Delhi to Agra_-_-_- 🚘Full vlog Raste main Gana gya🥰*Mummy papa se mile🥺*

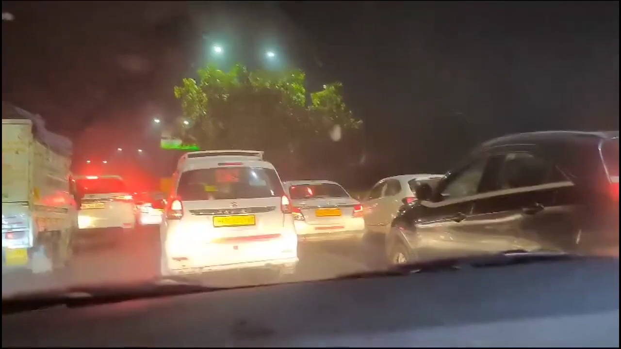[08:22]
रात के 11 बज रहे हैं और कितना जाम लग रहा है यह देखो टाइम दस इक टालिस बही नीद आ रही है जाम खतम नहीं हो रहा गर पर कैसे पहुचे हैं अब हम जा रहे हैं डेली